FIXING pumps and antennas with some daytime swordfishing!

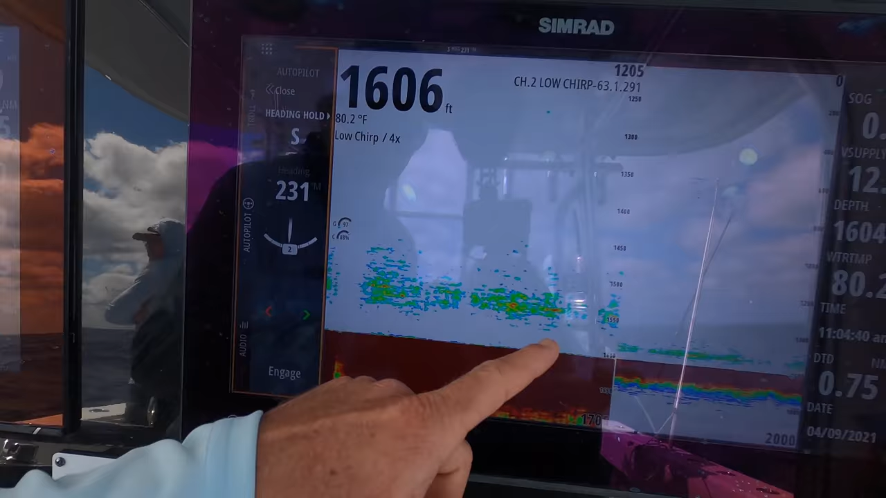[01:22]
On screen: water 80.2°F
1605, and good bait, so. Find the bait, sometimes you can find the fish, and hopefully he stays on there and makes our day.